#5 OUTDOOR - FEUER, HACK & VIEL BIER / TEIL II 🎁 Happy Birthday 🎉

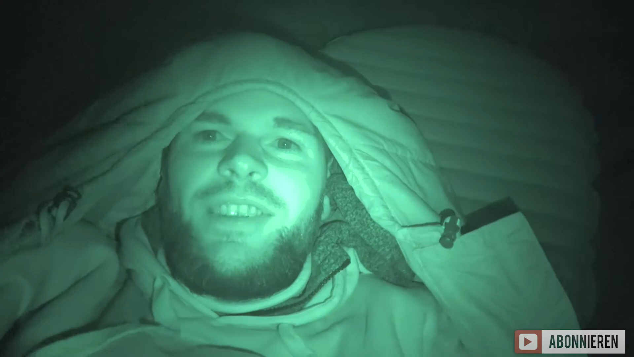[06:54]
Das finde ich scheiße. So. Die erste Nacht läuft an. Neben mir liegt der Patrick hier. Wo ist er denn? Ja. Da ist er.
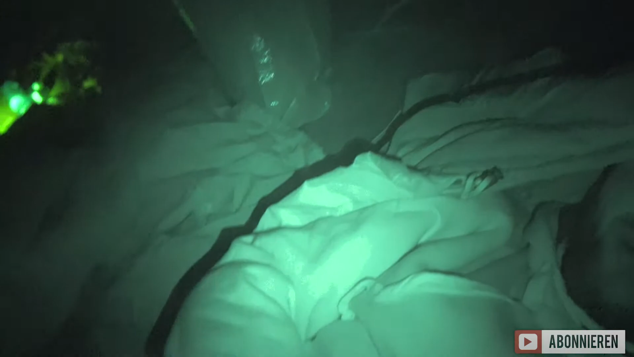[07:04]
Oh, warte. Ne, da ist er nicht, da ist er nicht. Da ist er! Ne, das ist André. Moin, moin! Wo ist er denn, der Patrick? Ah, da haben wir ihn. Er ist schon eingemorpelt. In meinem Defense 4, aber das heißt nicht meine, in dem Defense 4 von Smutje. Übrigens Smutje, der Thermarest, die Thermarest-Matte ist viel zu kurz. Weil ich schon mal eben so gesagt habe, bei zwei Metern Körperlänge ist das, über zwei Meter, ist das gar nicht mehr so einfach.